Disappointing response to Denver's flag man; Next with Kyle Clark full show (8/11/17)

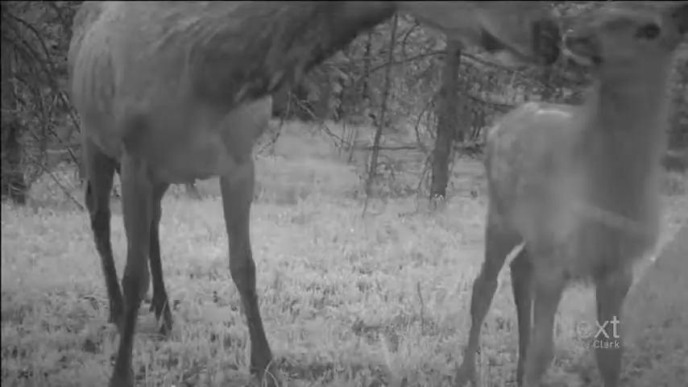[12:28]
the mama elk kind of leaning over and kissing the baby elk.
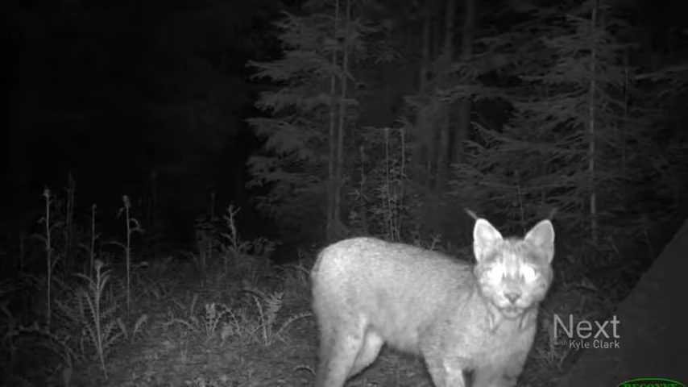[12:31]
And we've also been lucky enough to capture lynx.